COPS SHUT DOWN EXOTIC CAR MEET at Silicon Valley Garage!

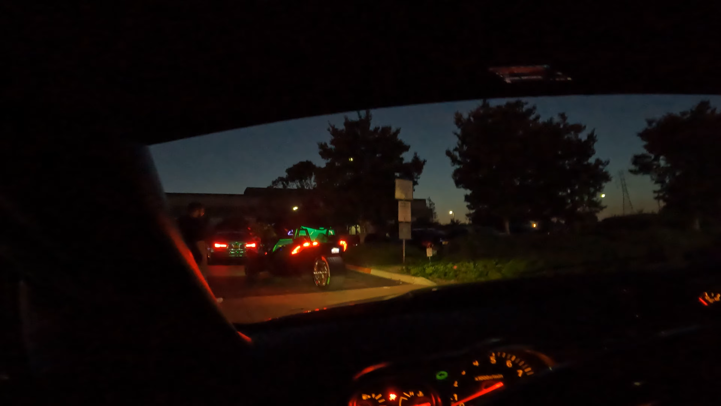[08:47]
yeah dude they haven't even left oh not low life
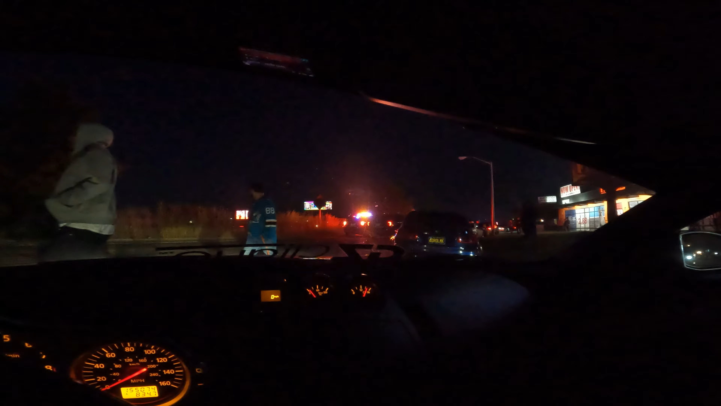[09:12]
oh what the is this they blocked it oh we ain't blocked in bro we got to do a u-turn up in this or something oh yeah they blocked it bro they blocking us out yeah all right what is going on should i just go right or not
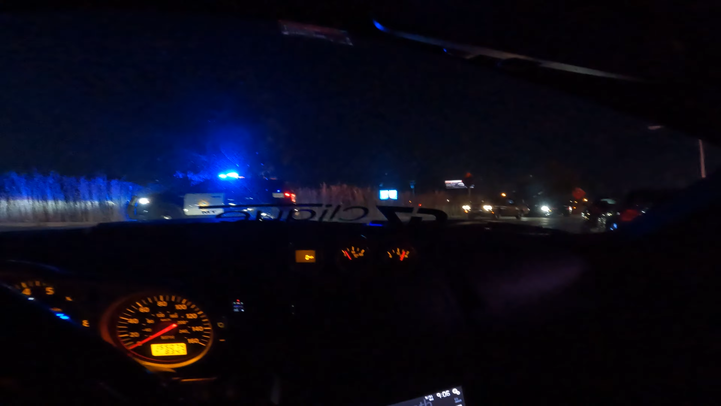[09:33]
bro that looked more illegal than my car yeah all right i'm gonna follow this guy
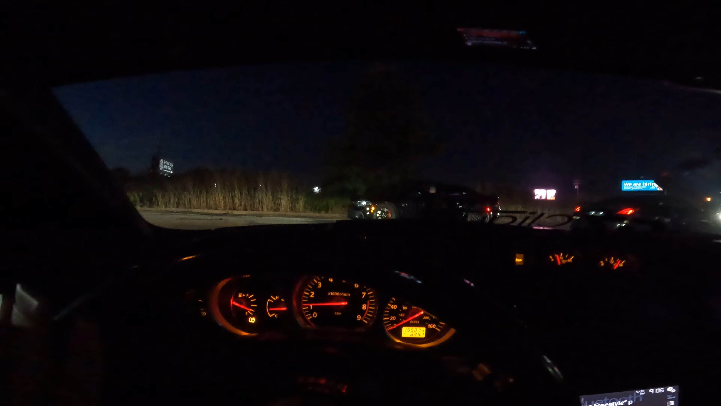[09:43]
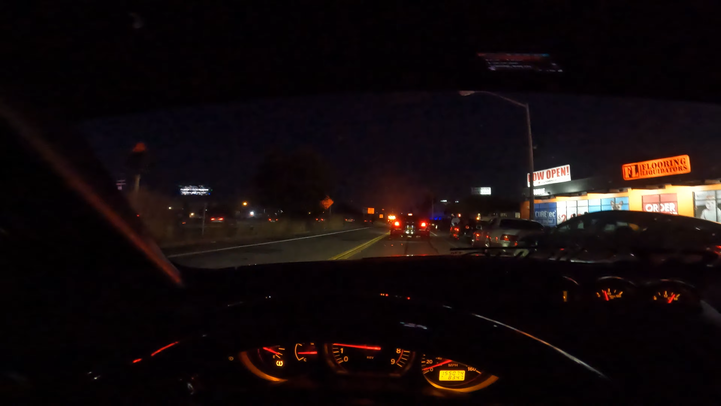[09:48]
like the vhr swapped 350 in front of us
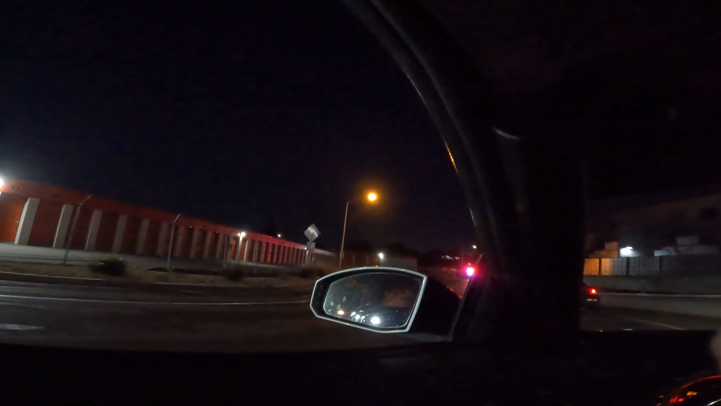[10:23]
oh the police up there too bro how many we got the whole pd on us bruh we've got a roller review